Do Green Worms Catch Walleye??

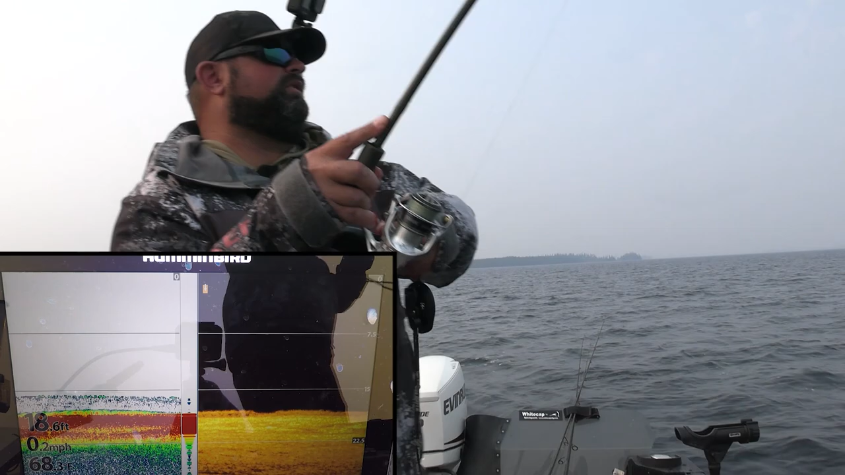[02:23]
On screen: depth 18.6 ft, speed 0.2 mph
Oh, that's a fish, that's a fish, okay, that did not take that long. I like it, I like it, ooh, is this, this has got to be a pike, this has got to be a pike, this is too, feels too heavy to be a walleye, if it's a walleye I got a good one,
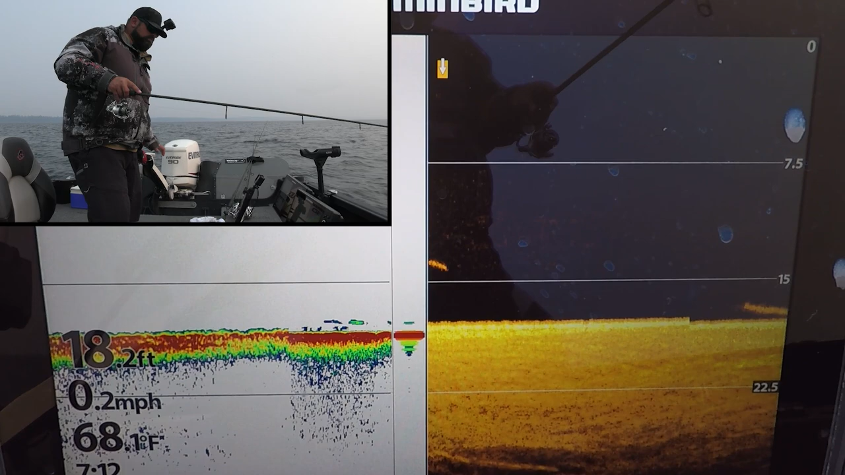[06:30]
On screen: depth 18.2 ft, water 68.1°F, speed 0.2 mph
oh, yep, nice, unbelievable, as soon as I found a fish, I caught one, like, crazy, I went probably 45 minutes without a fish, but I hadn't marked anything, first mark I see, catch them. Wow, those walleyes are scrappy, it's like they're getting chased by like a pike every time,
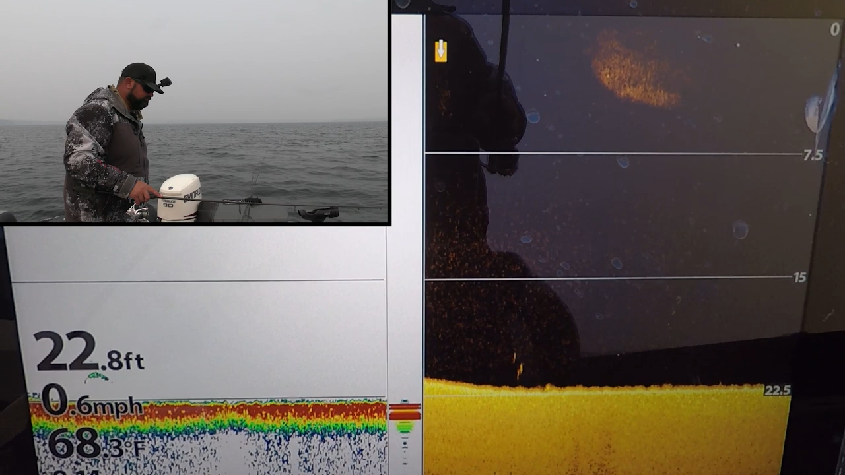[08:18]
On screen: depth 22.8 ft, water 68.3°F, speed 0.6 mph
now I've got a mark though, oh, and I've got a fish coming up, totally coming up to it, come on, come on, oh yeah, he just picked it up, love that, that thud, thud, and I just kind of dip the rod just a little bit, and then load up for a hook set,
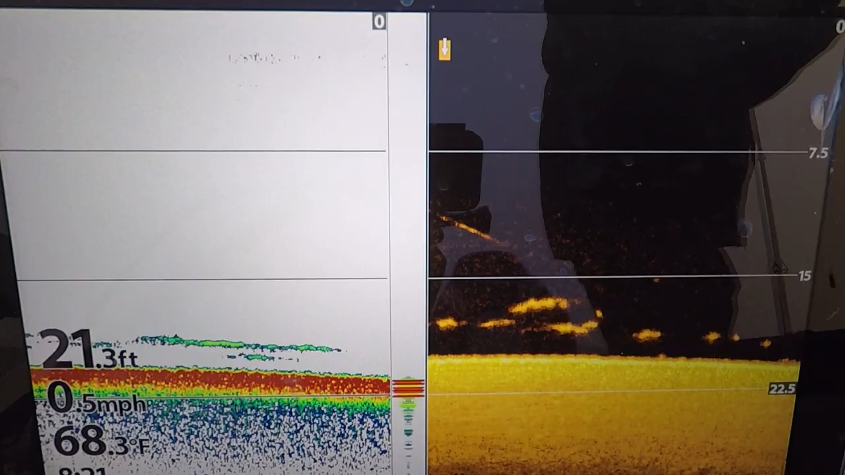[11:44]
On screen: depth 21.3 ft, water 68.3°F, speed 0.5 mph
so many marks, look at this, 20 feet's like the magic right now,
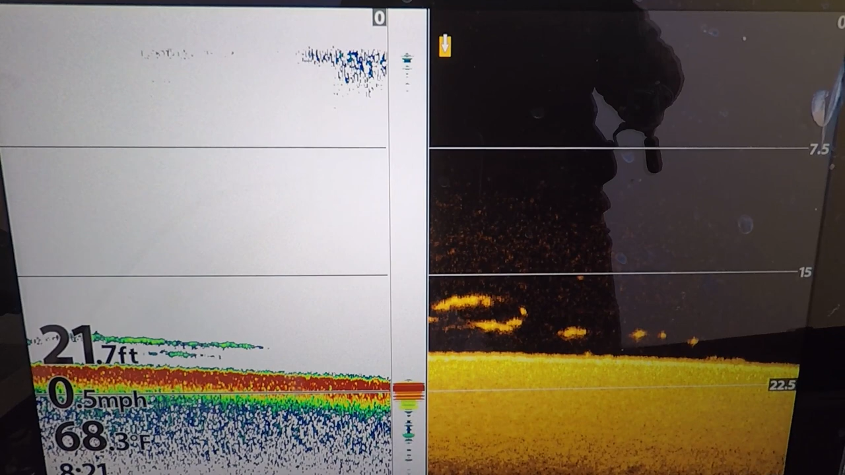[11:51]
On screen: depth 21.7 ft, water 68.3°F, speed 0.5 mph
you go to 21, 22, and it just dips off, so let's back up here a little bit,
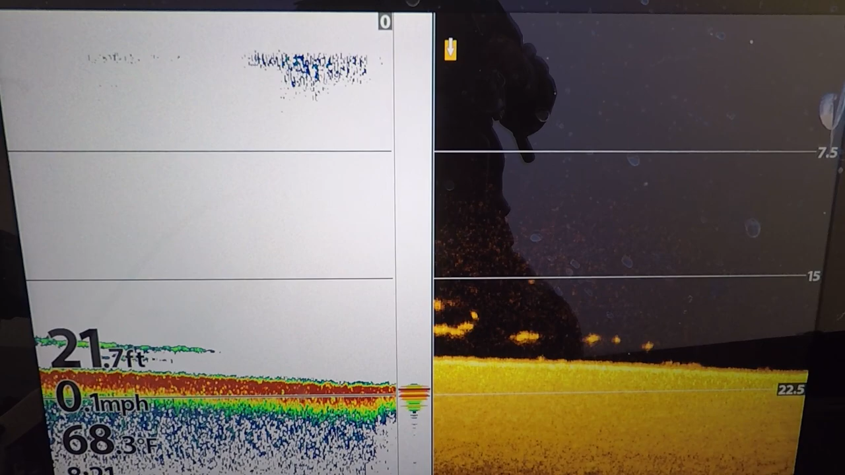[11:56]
On screen: depth 21.7 ft, water 68.3°F, speed 0.1 mph
can I title this video something crazy to get clicks, like fishing with nuclear bait, I can't believe this happened,